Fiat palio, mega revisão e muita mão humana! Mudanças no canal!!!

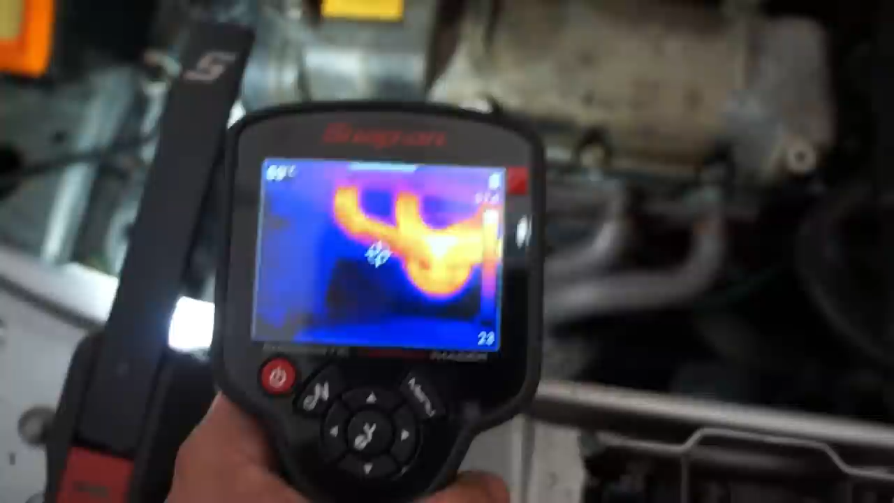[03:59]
A gente vê, ó, o primeiro cilindro ali, ó, tá em média 220 graus, 230 graus.
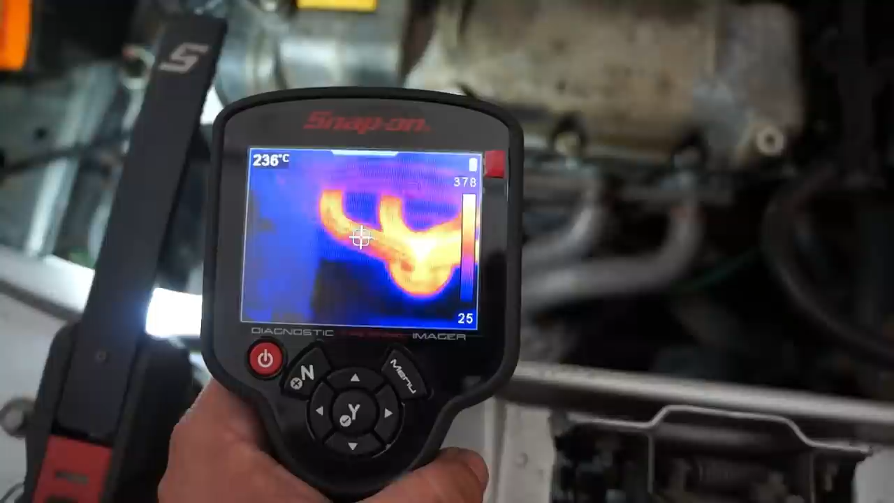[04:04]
On screen: spot 236°C
O segundo cilindro ali tá saindo a 250 graus.
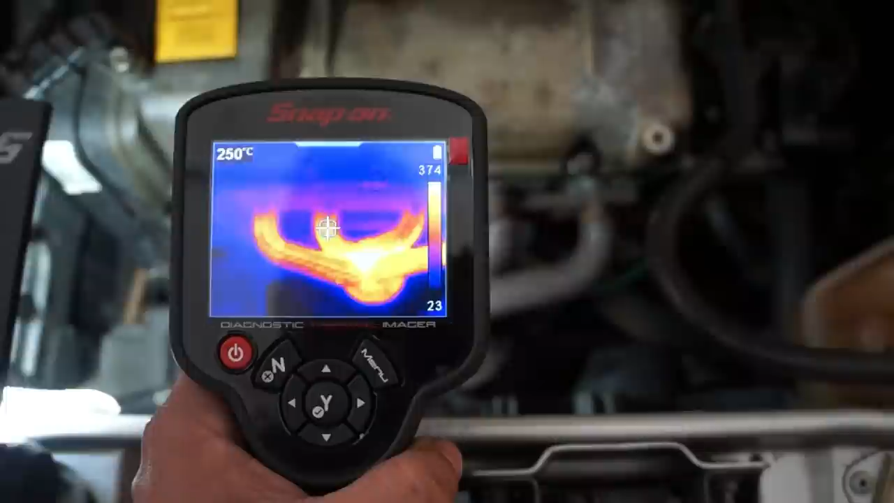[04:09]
O terceiro cilindro, 211 graus.
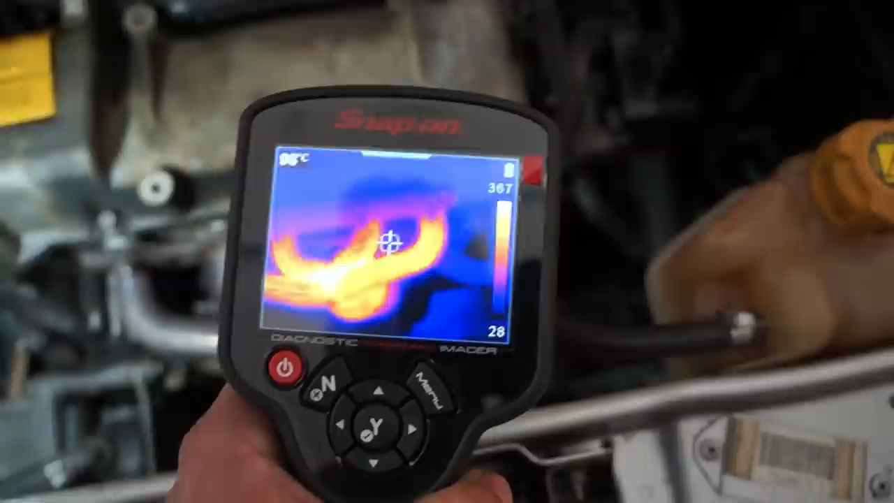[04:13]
E o quarto cilindro a 295 graus.
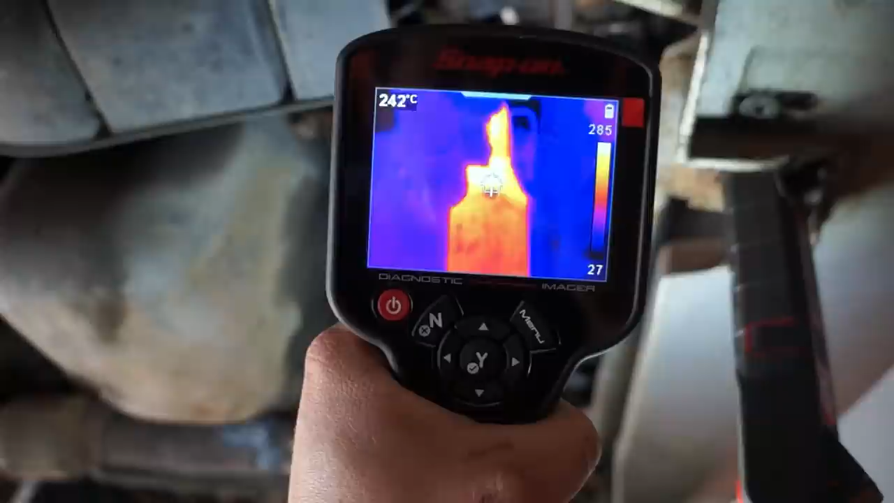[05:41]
On screen: spot 242°C
250 graus. Dei um pico ali, ó. 250 graus. 260 graus ali na entrada. E na saída? 200 graus. Ó. Pode ter problema aí. Vamos ver de novo lá. 275. 210 graus. É, normalmente um catalisador perfeito,
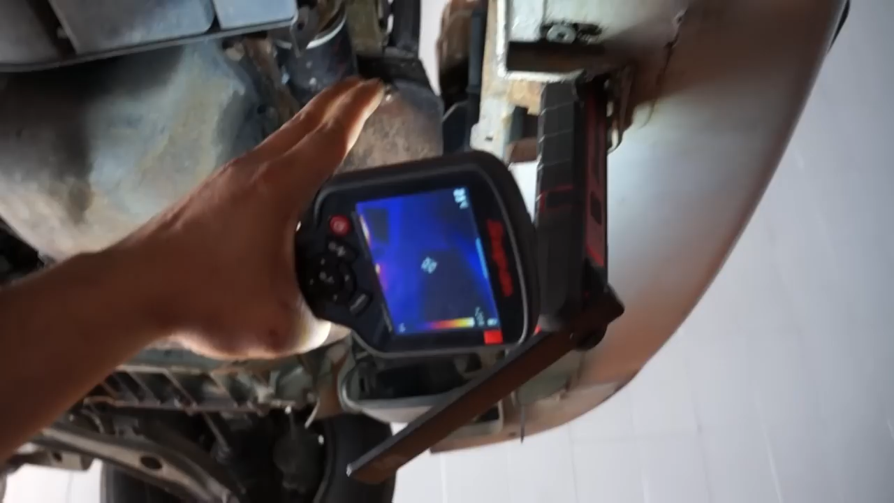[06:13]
a entrada dele é mais fria que a saída. Em torno de 15 graus de diferença.
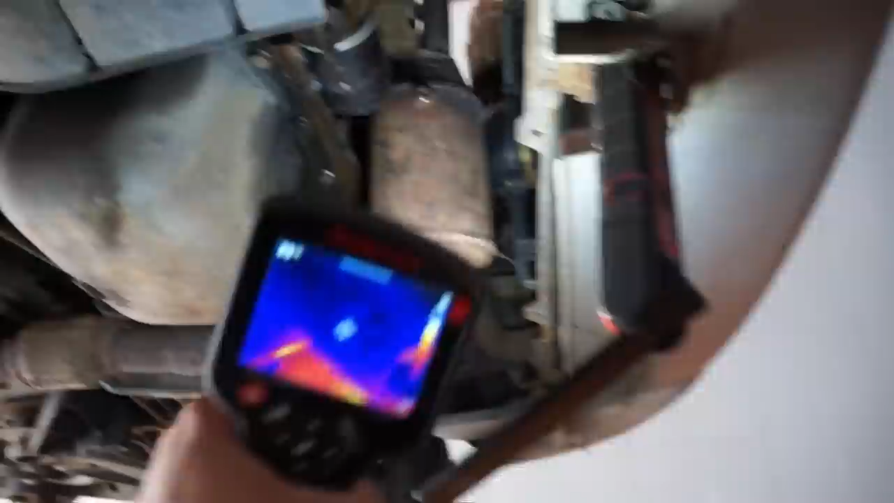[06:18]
E aqui tá dando a diferença errada, ó. No meio já tá frio.
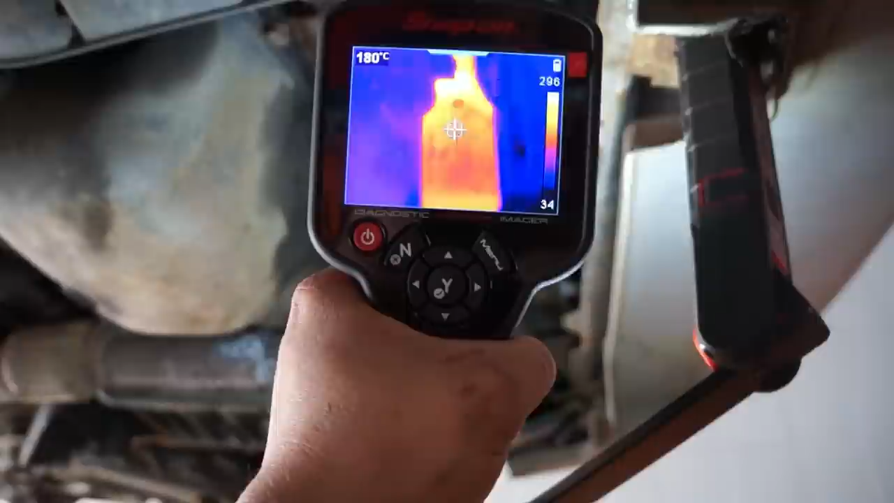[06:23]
On screen: spot 180°C
Esse catalisador aqui não tá 100%. Tá?